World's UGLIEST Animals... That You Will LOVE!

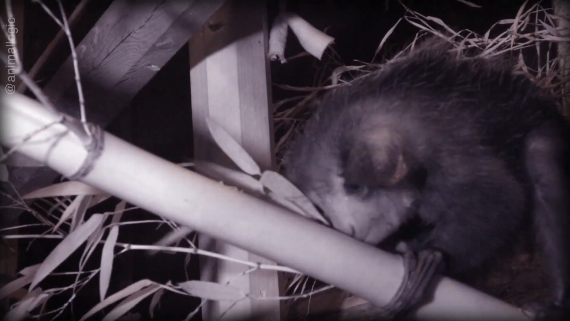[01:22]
the eye eye employs this digit as a tool for foraging and tapping
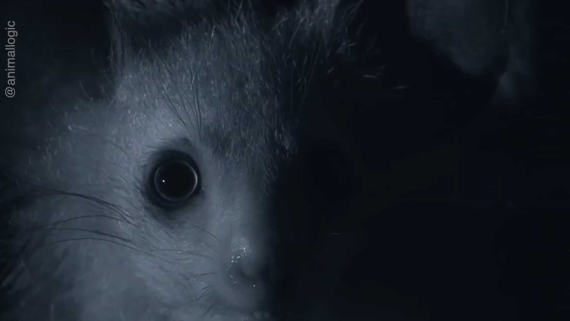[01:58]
having a face only their mother may